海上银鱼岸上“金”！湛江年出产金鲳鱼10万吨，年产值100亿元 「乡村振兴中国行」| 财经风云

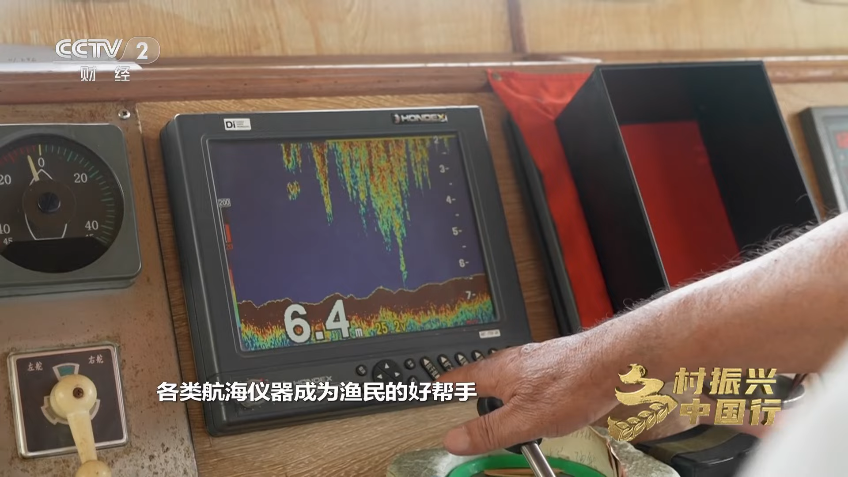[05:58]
现代渔船的舱室上，各类航海仪器成为渔民的好帮手。
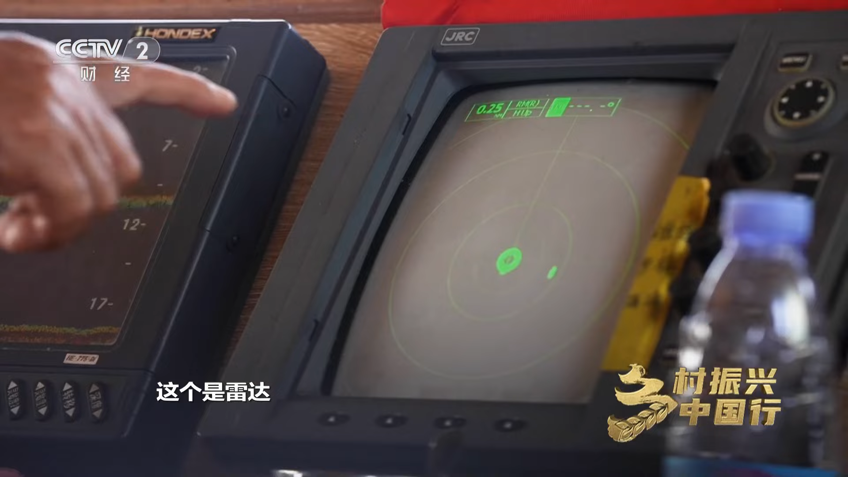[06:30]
这个就是雷达就是我要对船那个拉网了，那个距离的一定要。
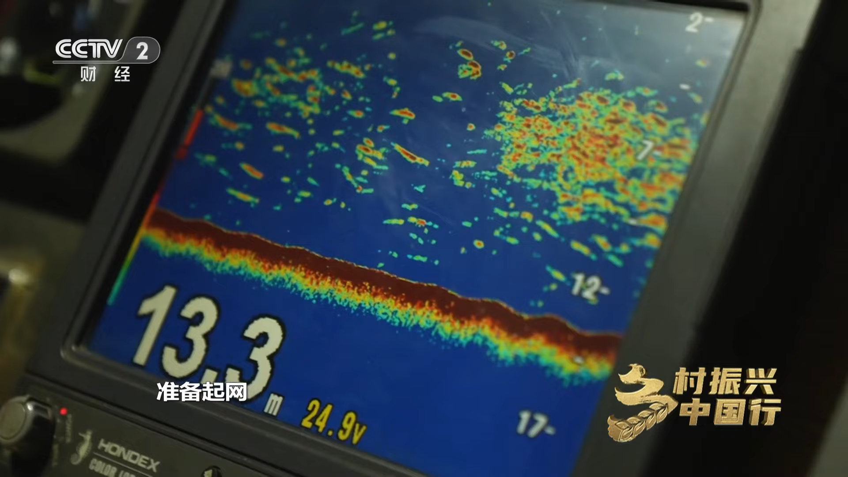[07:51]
On screen: depth 13.3 m
全部就是鱼，准备起吧，来一位， 钓， 钓啊，钓下弹骨诶，这个老罗呢？